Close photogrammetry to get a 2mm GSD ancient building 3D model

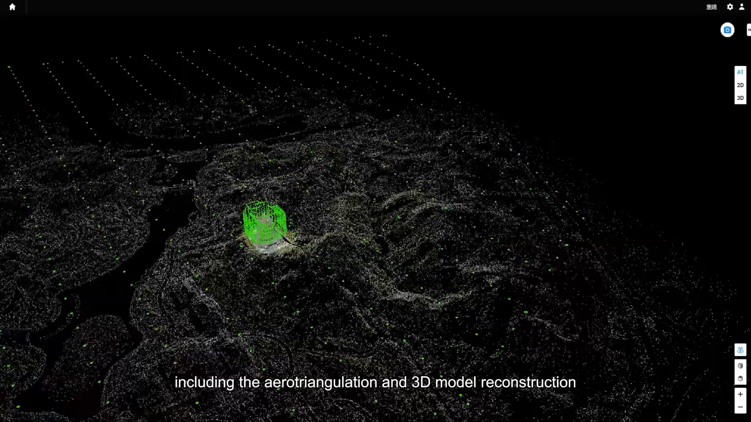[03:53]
We can see both the terrain following
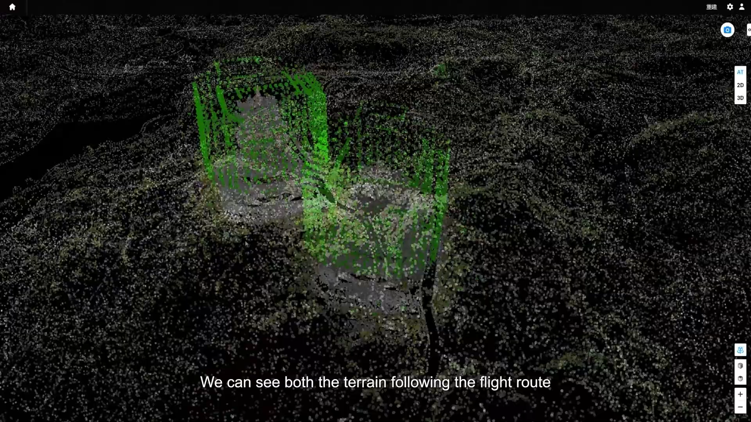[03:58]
flight route and the close photogrammetry flight route clear and stable.